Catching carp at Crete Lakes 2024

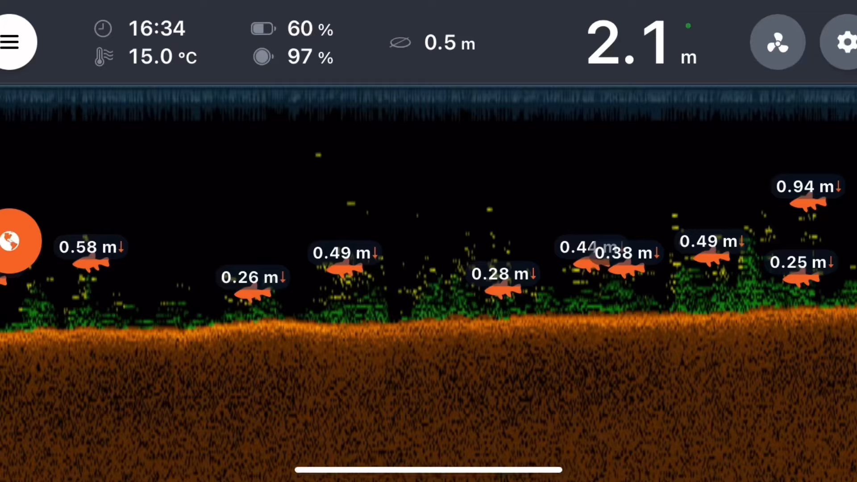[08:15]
On screen: depth 2.1 m, water 15.0°C
I've ran the bait boat through the swim because as I mentioned it's a bait boat swim only. And yes showing plenty carp on the deeper.
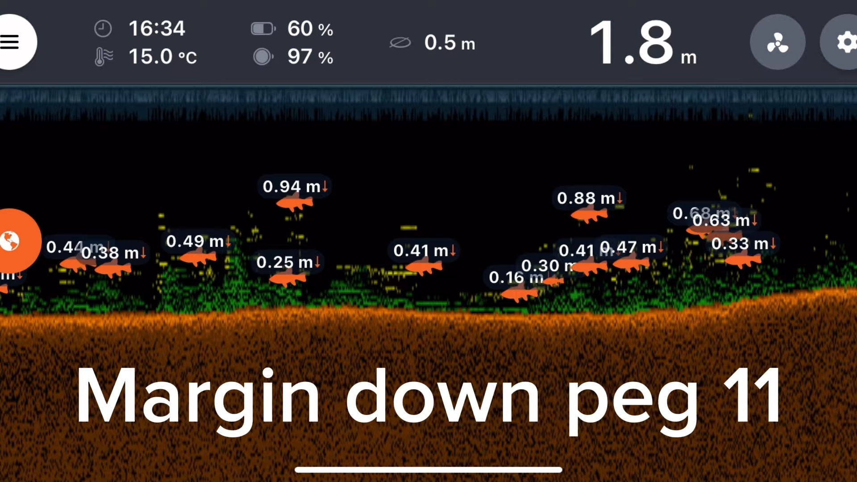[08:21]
On screen: depth 1.8 m, water 15.0°C
And the lake bed is also a lot clearer.
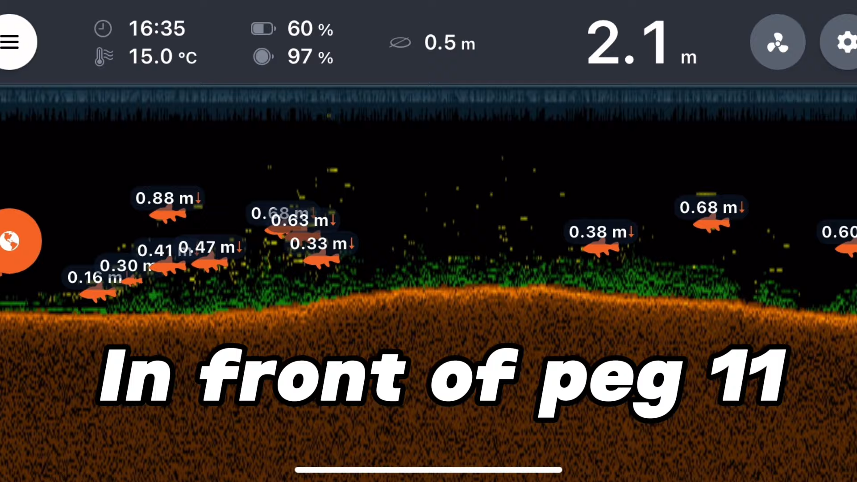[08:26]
On screen: depth 2.1 m, water 15.0°C
It's mostly gravel down in front of peg 11.